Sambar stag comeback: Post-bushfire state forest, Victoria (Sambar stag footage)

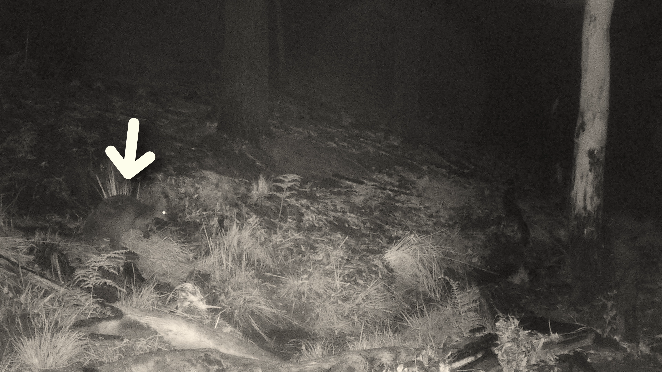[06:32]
Maybe the deer tracks I'd spotted earlier were from a random deer who just strolled into the area only to turn around once they were faced with the grim reality of the damaged forest and the lack of food. But then the 22nd of May rolled in and I was greeted by a beautiful sight.
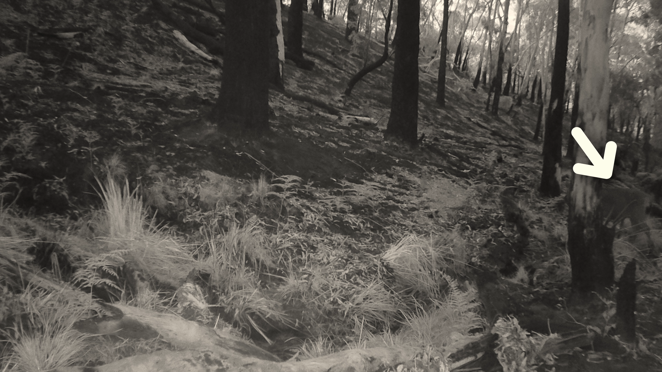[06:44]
The hind quarters of a mature samba hind. Honestly, it's hard to express how excited I was to see this. And only two months after the fires had rolled through. Then the images got better. The same night, the camera picked up the hinds yielding as they fed directly in front of the camera.
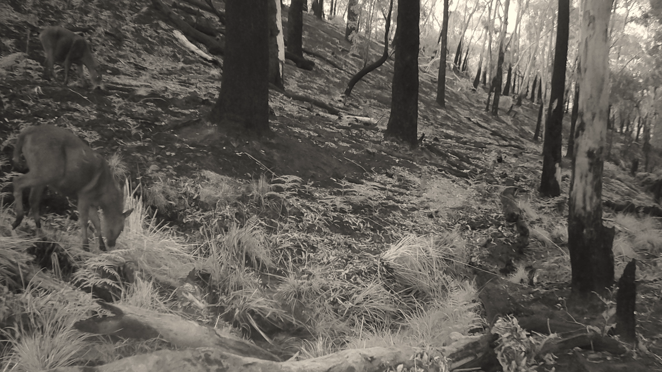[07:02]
The next night, another group of samba put on a show feeding past the camera. This time, the group had a young form with them. They were back again the next night on the 24th too.
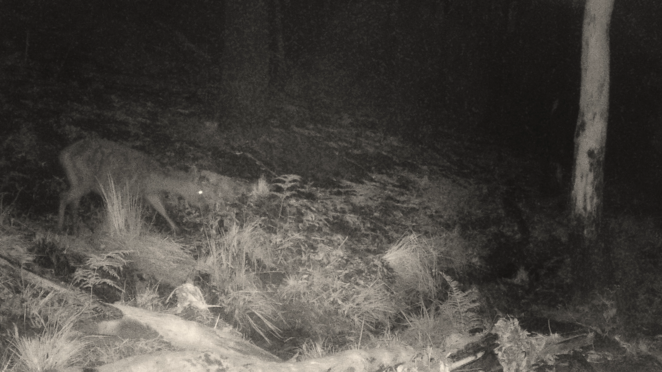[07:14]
Then the moment I'd hoped for, but didn't dare voice. The night of the 26th, the camera picked up two images of a young samba stag. It's hard not to be impressed by these animals and how tough they are. It doesn't seem to matter what nature or man throws at them. Bushfires, drought, predation, management, helicopter culling, hunting.